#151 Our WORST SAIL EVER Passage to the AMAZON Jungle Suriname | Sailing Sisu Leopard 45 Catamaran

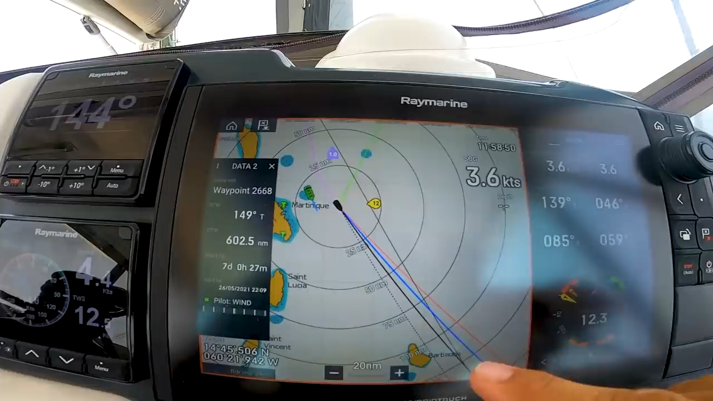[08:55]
But the thing is, Barbados is here, and as you can see now,
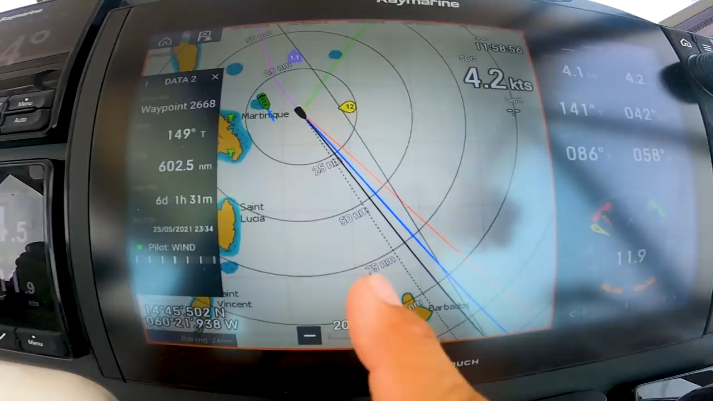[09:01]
we will manage to pass to the east of Barbados, over there.